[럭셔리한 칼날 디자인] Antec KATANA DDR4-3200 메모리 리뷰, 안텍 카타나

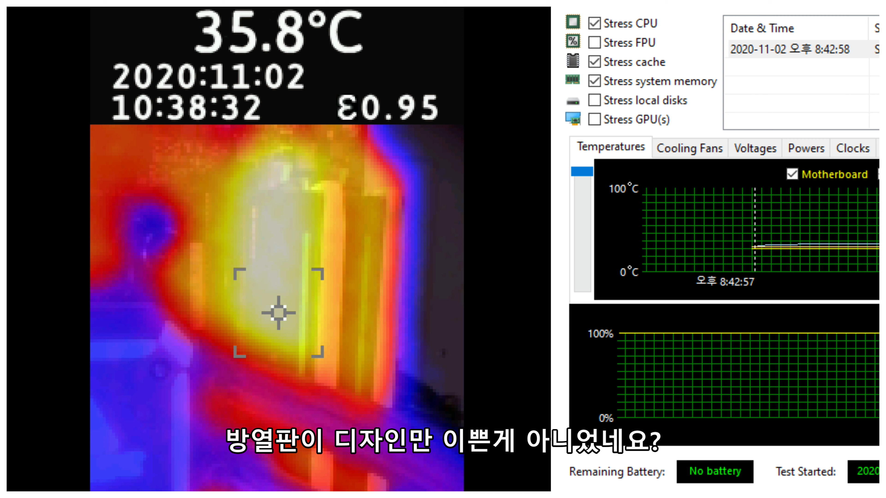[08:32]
On screen: spot 35.8°C
넘으면 오류나 문제가 발생한다고들 하는데 20분간에 테스트해서 최대 36도를 넘지 않게 유지해 주는 것이 인상적이었습니다 방열판이 디자인만 이쁜 게 아니었네요